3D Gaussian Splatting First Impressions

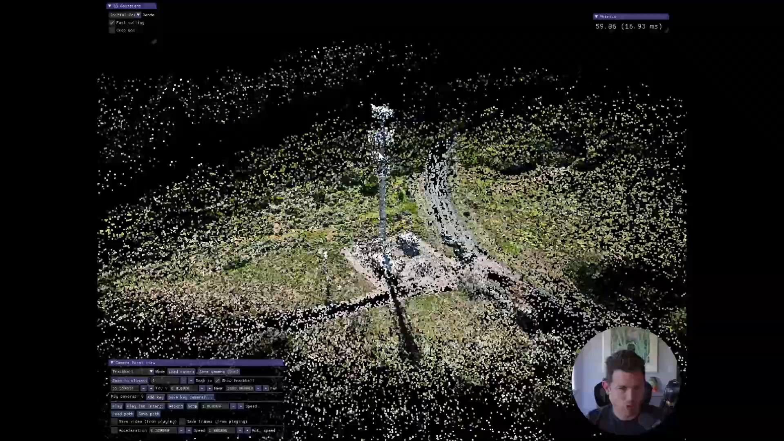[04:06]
So, again, this is, like, your sparse point cloud from cold map, which, although everything still has some structure from motion as a base component, um, but if I go back to splats, it just fills it all in.